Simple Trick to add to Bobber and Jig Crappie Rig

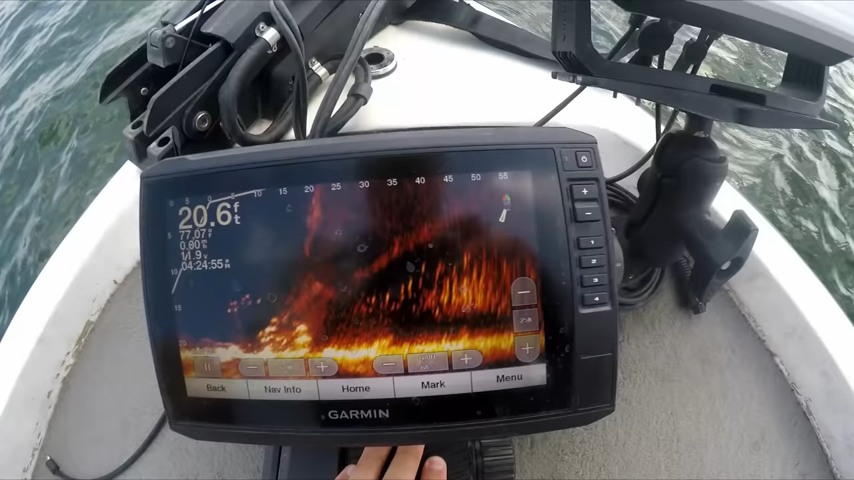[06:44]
On screen: depth 20.6 ft
Yeah that is a giant school on those brush piles down there. So we're going to go over the top of them. I might have to throw a buoy down.